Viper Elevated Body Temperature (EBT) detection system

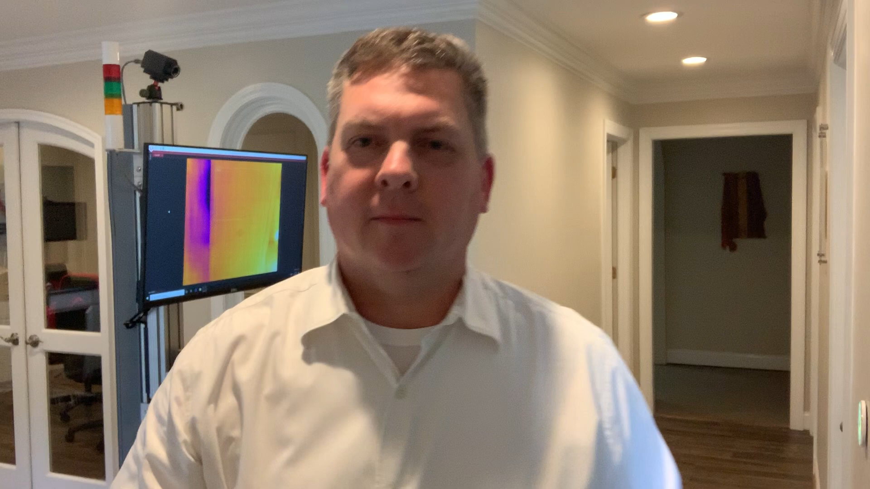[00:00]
Hi, this is Andy Beck with Viper Imaging. I wanted to take some time today and show you our EBT system which is designed to look for elevated body temperature.
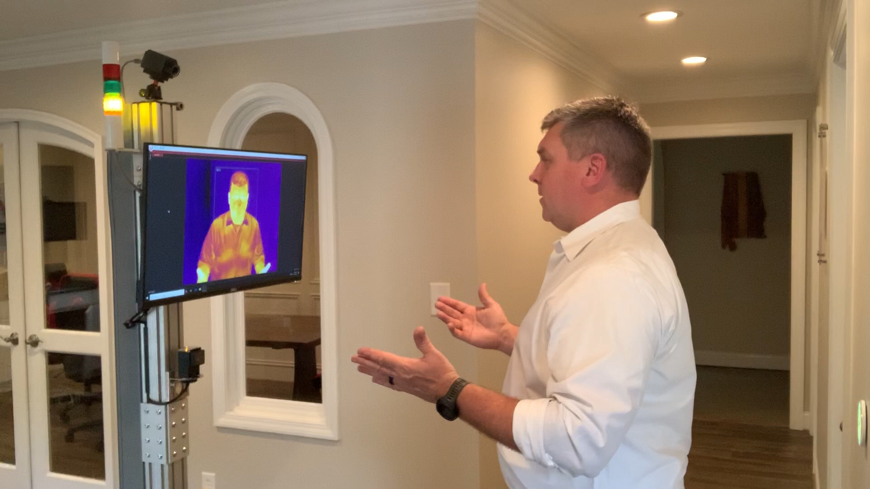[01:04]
It's looking primarily in my face around the tear ducts. So it's green light. That's good. That means I passed. So let's just say someone wasn't paying that much attention. They wanted to walk on through. So they came in, they looked at the scan, they didn't wait long enough and they went through. They could have had a fever.